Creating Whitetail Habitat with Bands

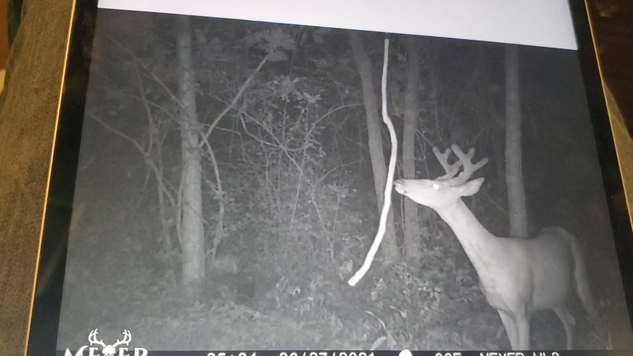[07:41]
getting a bunch of the uh a bunch of the velvet pictures down in the bottom old uh there's an old uh dry
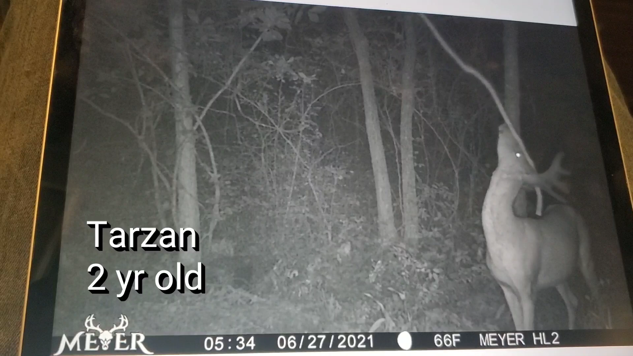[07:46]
pond down in there um so so that the band itself uh explaining that a little better what we're going to do is you know so we've got the screening